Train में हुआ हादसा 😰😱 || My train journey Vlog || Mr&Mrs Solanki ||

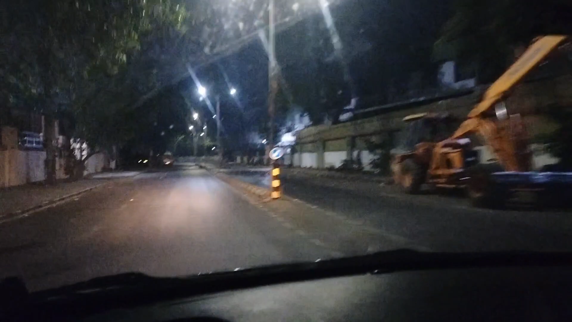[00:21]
तो रात के 12 बज रहे हैं और मैंने टैक्सी मंगवाई गाइस, और अब मैं जा रहा हूँ रेलवे स्टेशन।